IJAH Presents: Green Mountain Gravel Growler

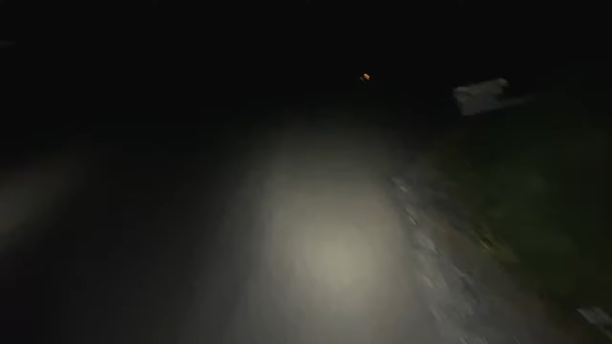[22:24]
Riding our bicycles into the night. Trying to find camp somewhere. Oh. You ever ride your bike in the pitch black in the middle of the woods in Vermont? Look what fucking Stephen King writes about.